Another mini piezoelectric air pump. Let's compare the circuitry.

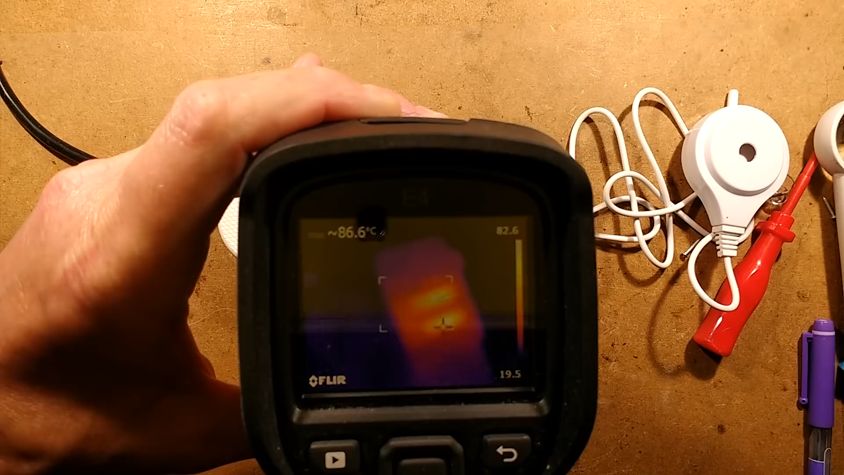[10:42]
On screen: spot 86.6°C
So I shall focus down onto the camera here This is where it all goes horribly wrong Isn't it?
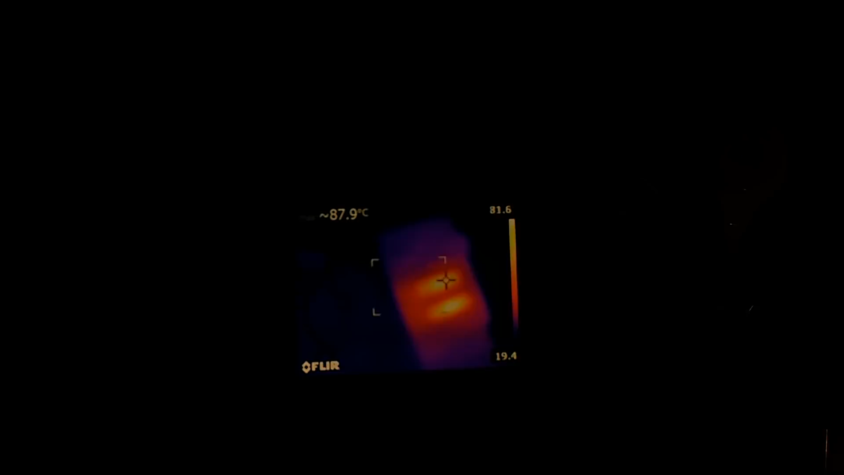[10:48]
On screen: spot 87.9°C
So let's try taking exposure off And focusing down onto the camera Is it going to focus down onto the camera?
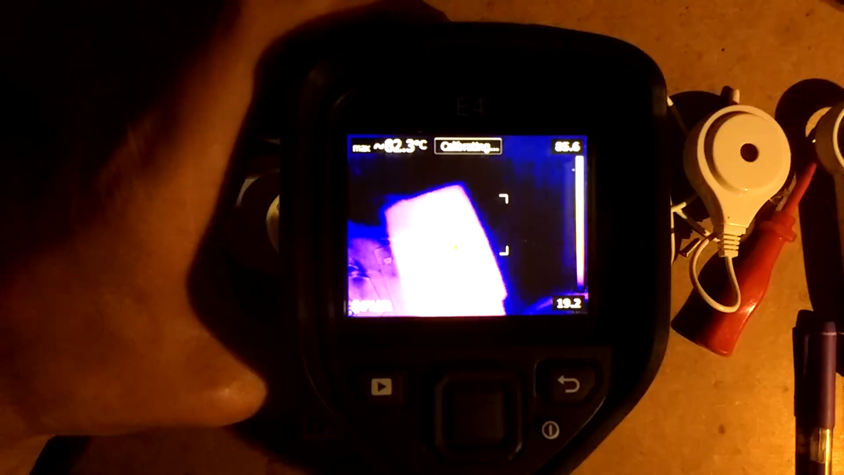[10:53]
It's hard to see if it's focused Down onto the camera or not Let's try that again
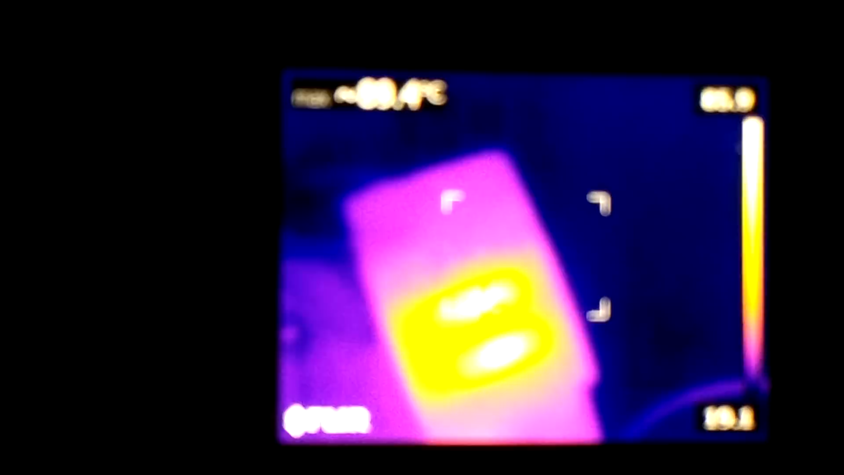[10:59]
It helps if I don't move it While it's trying to focus It's not having a great time There we go That'll do
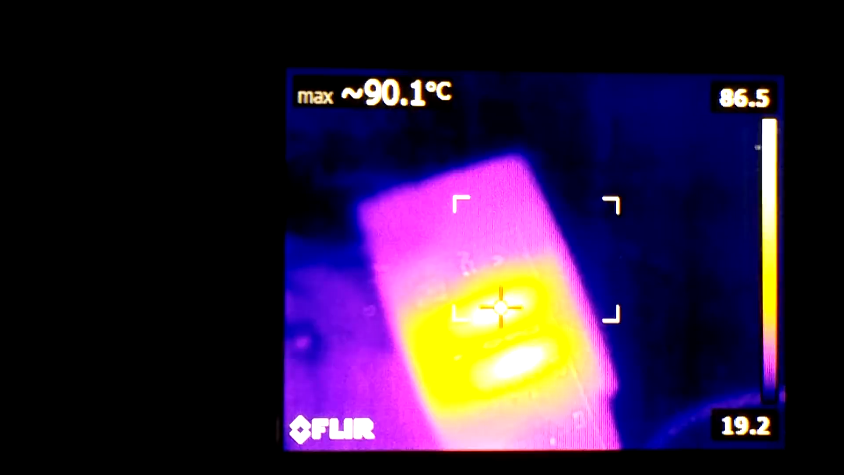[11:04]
On screen: max 90.1°C
Okay So looking down At those resistors They're currently at 90 degrees celsius They're actually dissipating A fair amount of heat I think they're getting hotter Than the previous one That had the three resistors Spreading the dissipation That makes sense Because these resistors are smaller And they also They're effectively Dropping a slight higher voltage Because they're a higher value Than the previous power supply But having said that There's a lot more space In this case
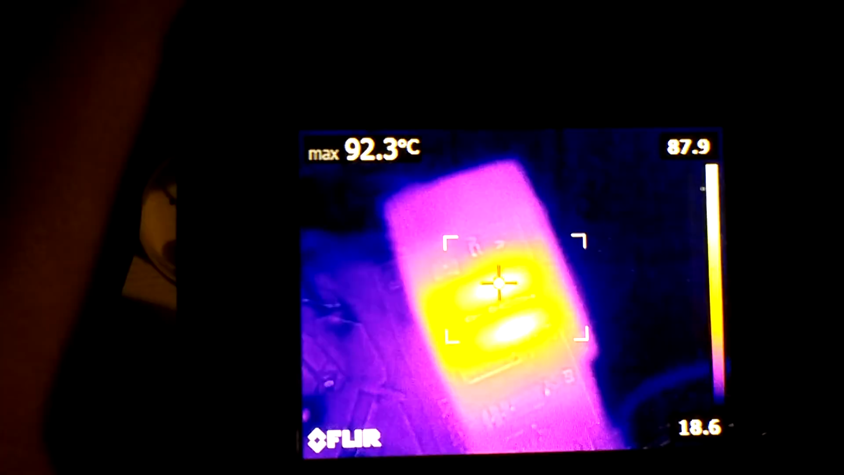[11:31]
On screen: max 92.3°C
To do that So that's interesting I wonder why they've done it This particular way But yeah That is fundamentally